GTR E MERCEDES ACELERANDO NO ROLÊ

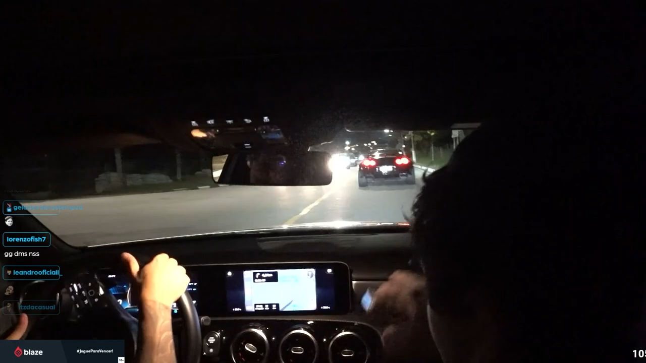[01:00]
Tá chegando muito perto com a velocidade... É, eu também. E ele vai freando sozinho essa praga. Eu tô ouvindo o baralho do outro. Jesus. Estamos indo pra morte. Mano. Caralho. Então o motoboy é trás do mano. O motoboy tá igual maluco.